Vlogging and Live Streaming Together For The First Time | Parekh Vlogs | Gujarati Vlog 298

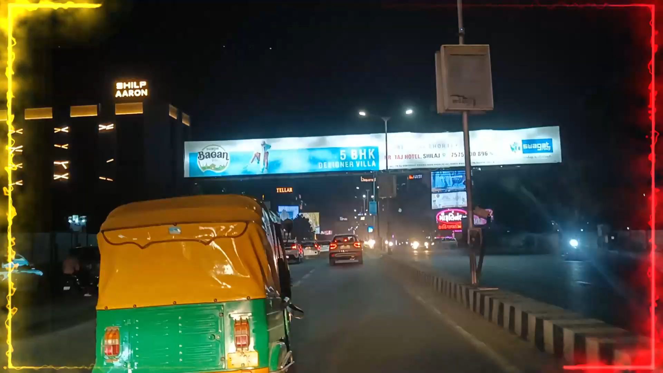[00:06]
તો ફાઇનલી અમે આવી ગયા છે સિંધુ ભવન રોડ ઉપર.